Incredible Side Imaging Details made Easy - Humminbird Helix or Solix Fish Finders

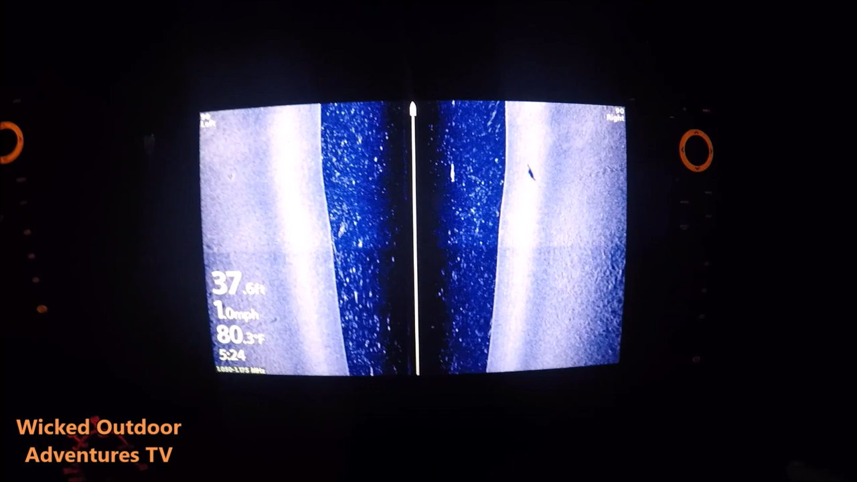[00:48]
On screen: water 80.3°F, speed 1.0 mph
You can see this here spotting a fish right here, and you can see its shadow right here,
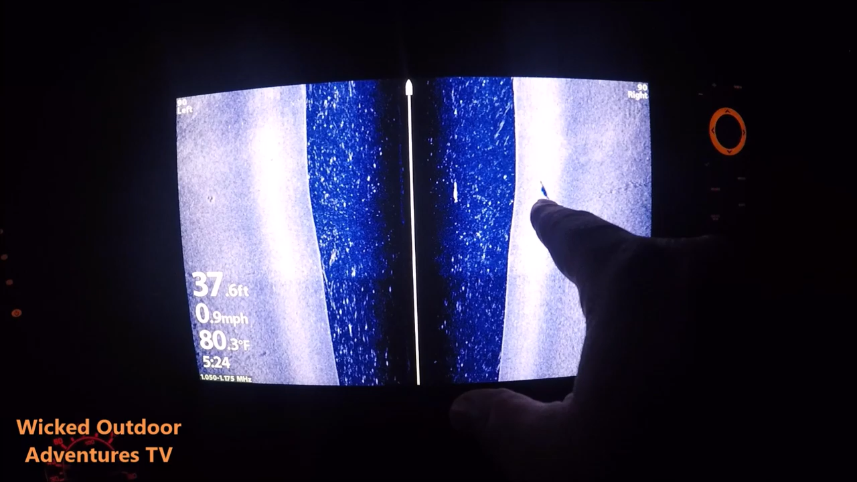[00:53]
On screen: depth 37.6 ft, water 80.3°F, speed 0.9 mph
and you can definitely tell what kind of fish that is. That is a spoonbill.
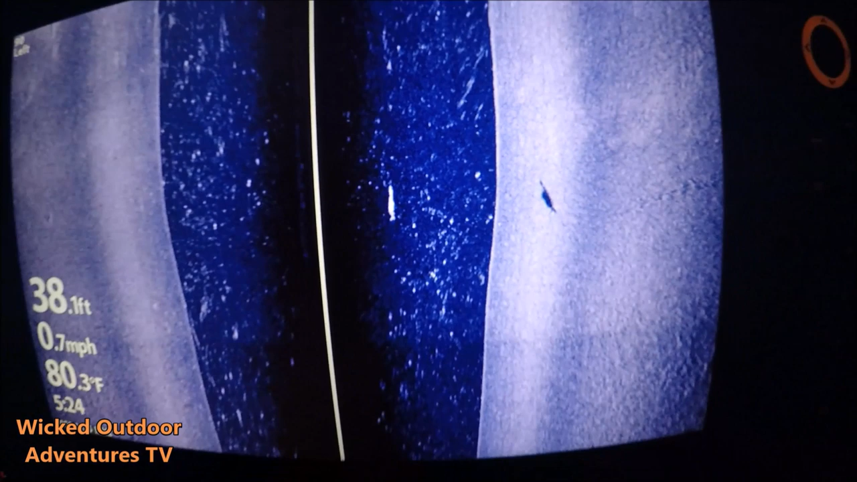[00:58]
On screen: depth 38.1 ft, water 80.3°F, speed 0.7 mph
So we already got our sight imaging set up. We know it's zeroed in. Great, great footage here.
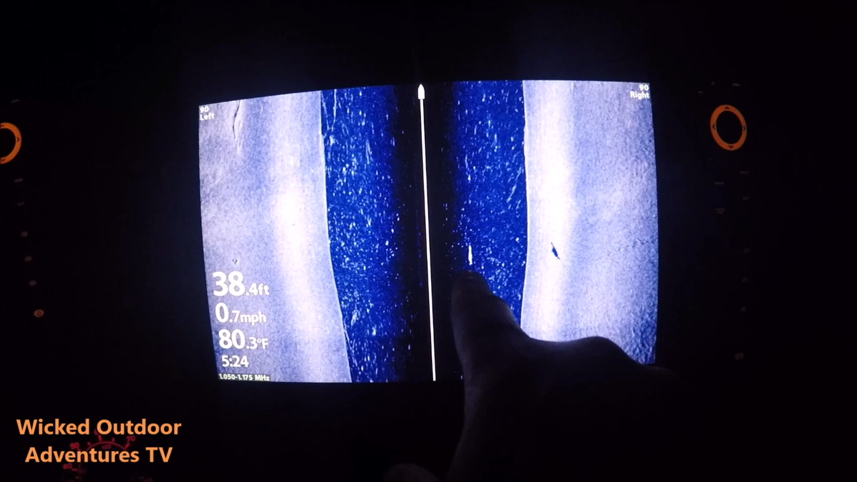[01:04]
On screen: depth 38.4 ft, water 80.3°F, speed 0.7 mph
Spoonbill detail on this thing is awesome. I'm going to go over here and zoom in on this fish. Yeah, you can see the tail. You can see the spoonbill on it.
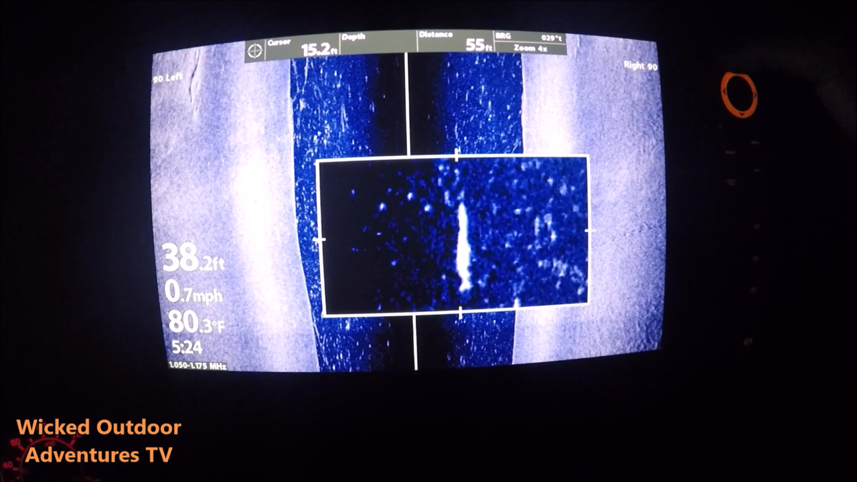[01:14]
On screen: depth 38.2 ft, water 80.3°F, speed 0.7 mph
Great shadow.
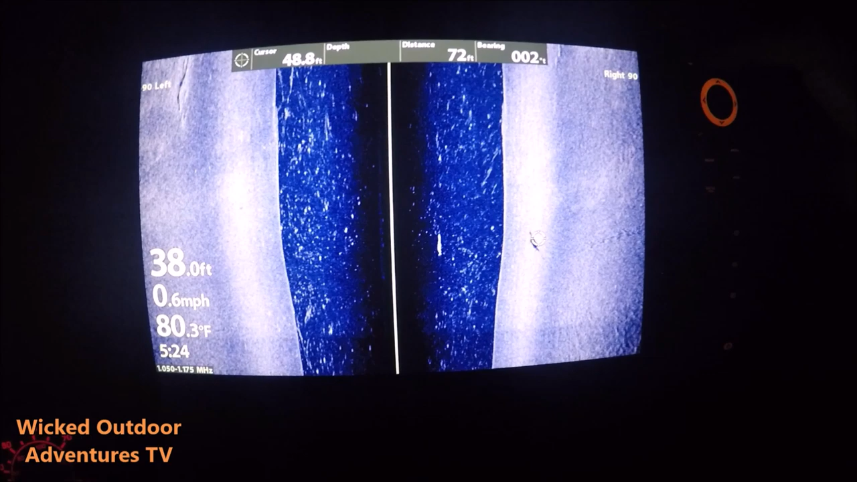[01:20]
On screen: water 80.3°F, speed 0.6 mph
See the shadow on the spoonbill.
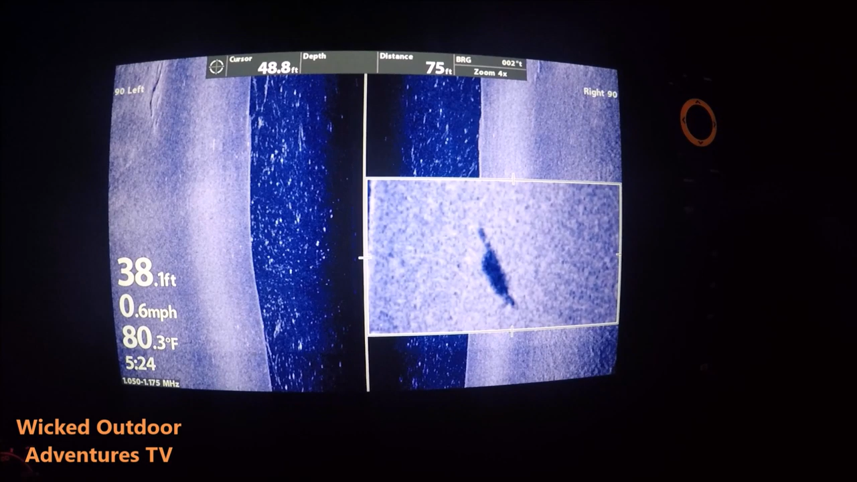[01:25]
On screen: depth 38.1 ft, water 80.3°F, speed 0.6 mph
We're going to exit out of here. So basically, I want to show you some of the basic settings on the sight imaging, how I've got mine set up.
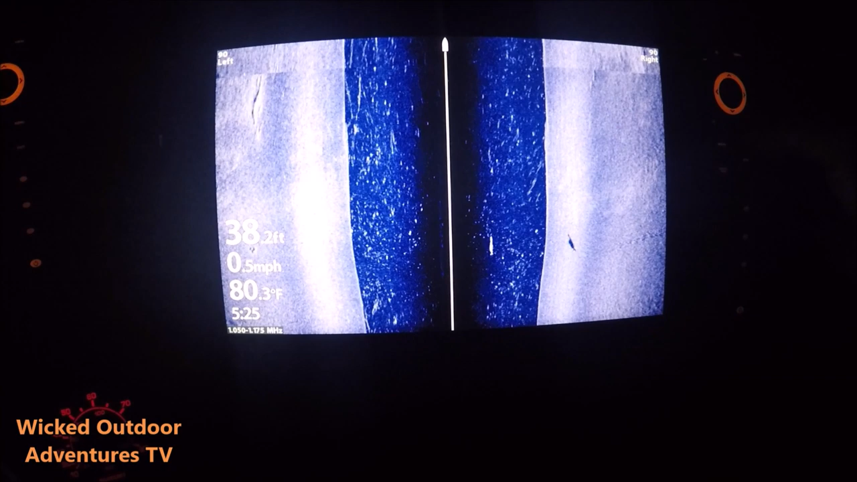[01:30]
On screen: depth 38.2 ft, water 80.3°F, speed 0.5 mph
So I'm going to go to menu. As you can see on my sensitivity, I have it on 13. Contrast on 10.
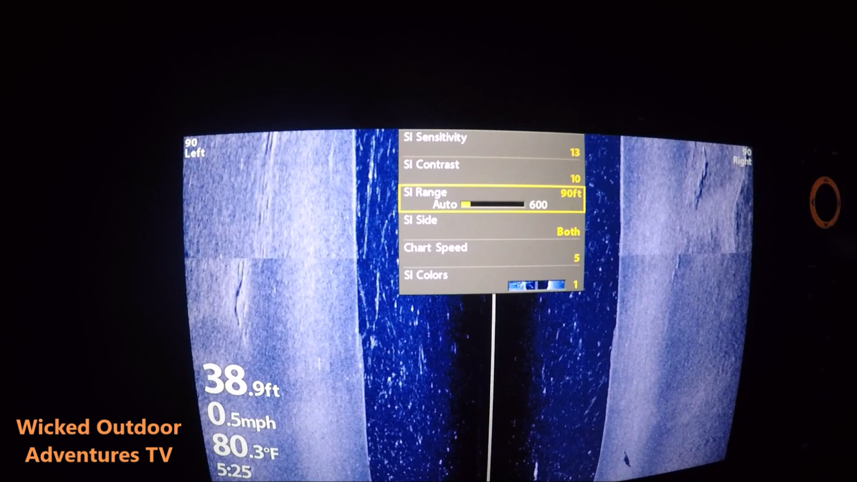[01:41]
On screen: depth 38.9 ft, water 80.3°F, speed 0.5 mph
The sight imaging range, I keep mine about 90, 95. It's set on 90 right now. You want it on 90. The closer you got it in, the more detail you can have.
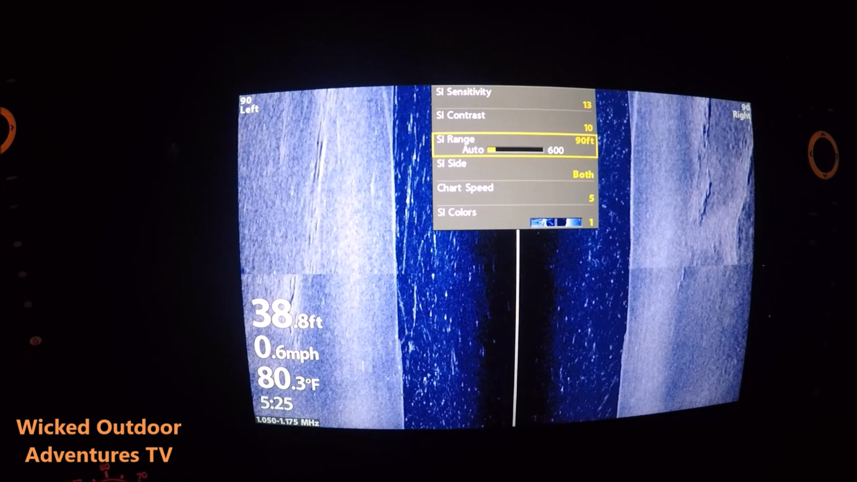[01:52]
On screen: water 80.3°F, speed 0.6 mph
You can see the good detail on that spoonbill. Sight imaging, do one or the other. I do both.
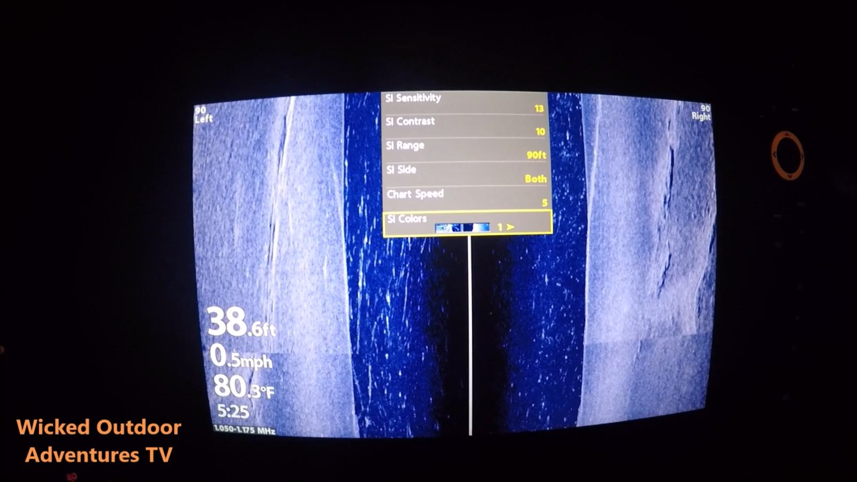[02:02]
On screen: depth 38.6 ft, speed 0.5 mph
Chart speed 5, and the colors I have on, the SI colors I have on palette number 1. There's several palettes to choose from.